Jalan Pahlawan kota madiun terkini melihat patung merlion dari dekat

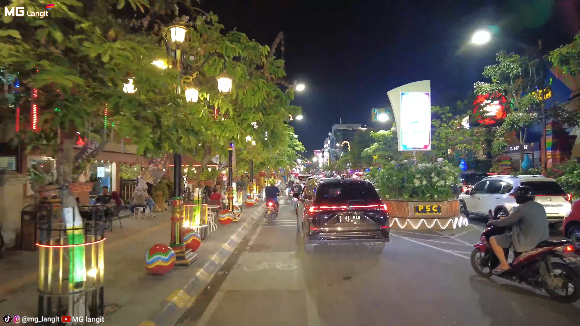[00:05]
Halo semuanya, Assalamualaikum warahmatullahi wabarakatuh Selamat datang kembali di channel MG Langit Jalan Pahlawan Kota Madiun atau area pahlawan street center Madiun di malam hari Gimana kelanjutannya?
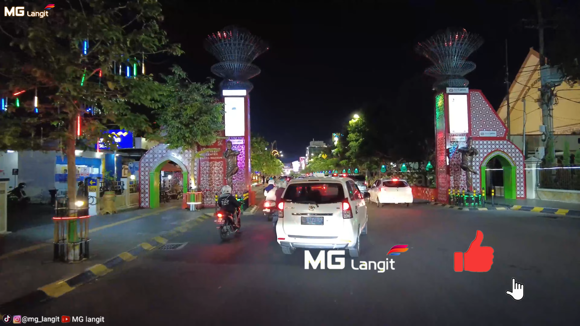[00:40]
ini terdapat suasana seperti Malioboro Orang-orang ada
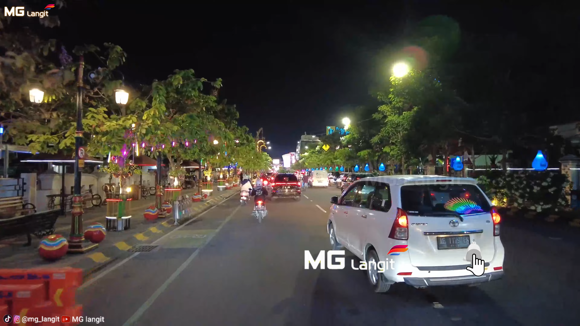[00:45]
yang menyebutnya Malioboronya Madiun Tapi di Madiun mempunyai ciri khas sendiri Di Jalan Pahlawan Street Center dilengkapi ratusan lampu yang berjajar rapi di sepanjang jalan dan juga dilengkapi tempat duduk di trotoar jalan seperti di kiri kita Begitu juga pengunjung telah disediakan
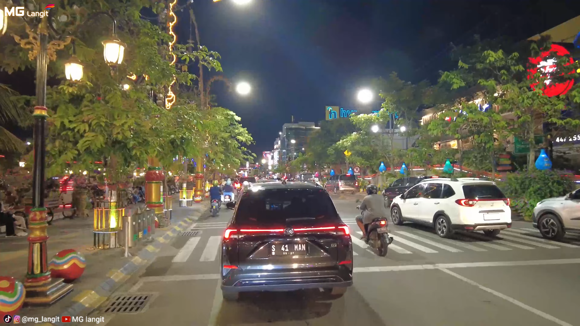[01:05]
parkiran yang cukup luas Banyak pengunjung yang datang untuk mengelilingi setiap sudut kota tersebut Menikmati keindahan yang ada di Jalan Pahlawan Street Center Madiun Yang kedua, tepat di depan kita nanti ada yang membedakan dari kota-kota lain yaitu adanya miniatur patung Merlion Miniatur Kakbah, Miniatur Menara Eiffel Paris dan Jembatan London Bridge untuk lebih